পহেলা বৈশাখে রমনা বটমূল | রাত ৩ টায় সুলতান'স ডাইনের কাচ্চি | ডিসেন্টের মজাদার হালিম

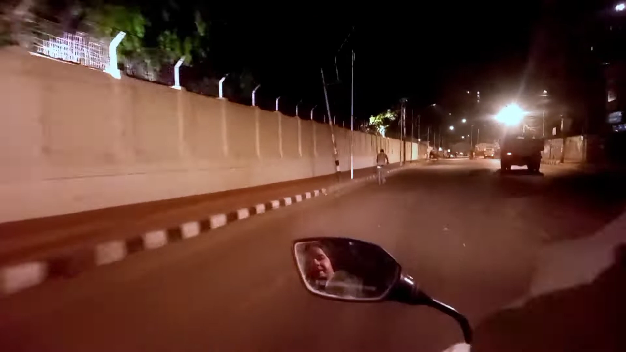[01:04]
চলুন আপনাদের সাথে নিয়ে ঘুরে দেখাই ঢাকার কিছু অংশ। রাতের ঢাকা কিন্তু ঘুরতে ভালোই লাগে। রাস্তা ফাঁকা থাকে, চিরচেনা সেই যানজট নেই, কোলাহল নেই, সব শান্ত চুপচাপ, শুধু আলোর খেলা।
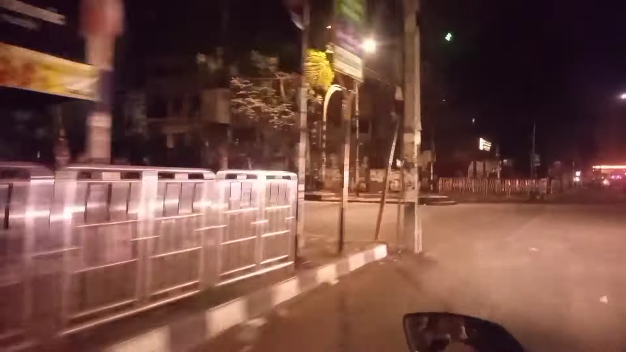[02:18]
আমরা এখন এমনিতেই উদ্দেশ্যহীনভাবে ঘুরে বেড়াচ্ছি ঢাকা শহর।